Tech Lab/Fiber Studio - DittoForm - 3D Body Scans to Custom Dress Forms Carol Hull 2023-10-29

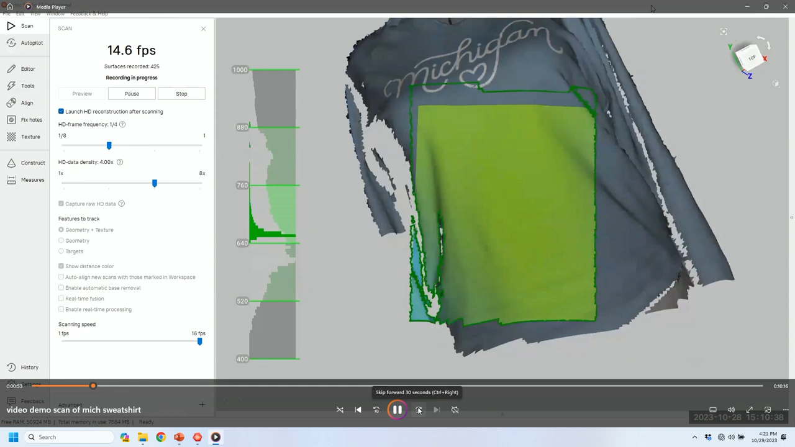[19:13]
So, you have to spray paint yourself with lights to keep turning the machine so that it catches all the different areas, so under here,
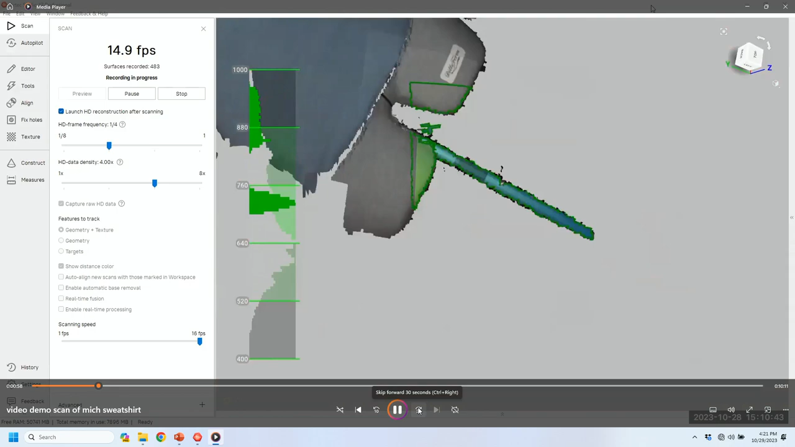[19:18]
you know, to get that side on the way around to get it.